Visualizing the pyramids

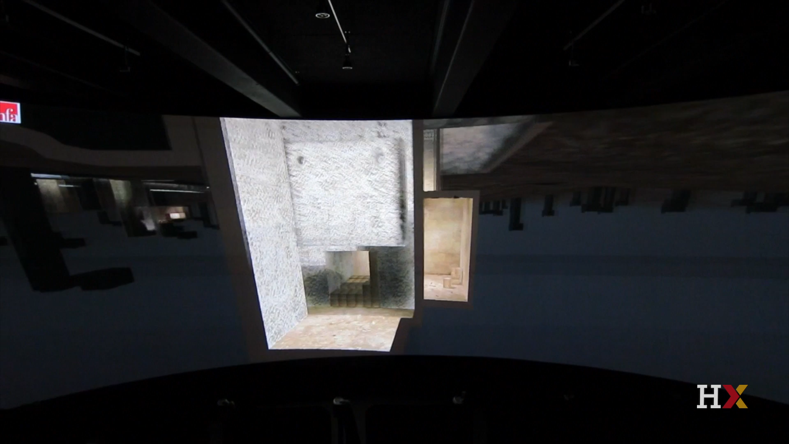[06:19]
as no human being can do, and get the underground view of Giza, what I call the tomb's eye view.
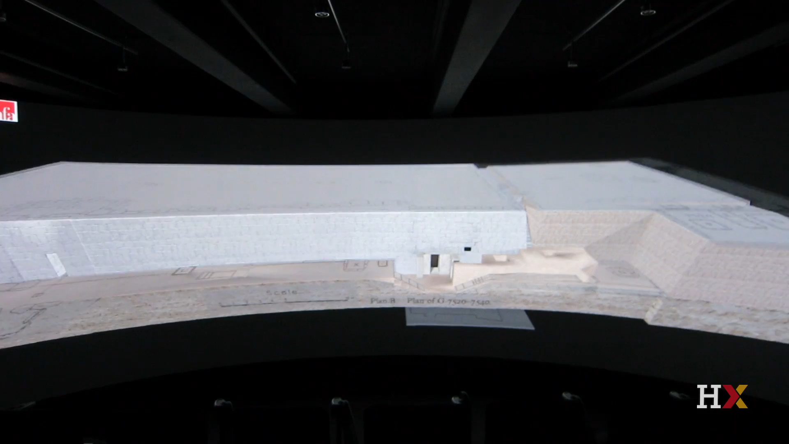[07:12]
In this example, we're entering a beautifully painted chapel of Queen Marisanque III.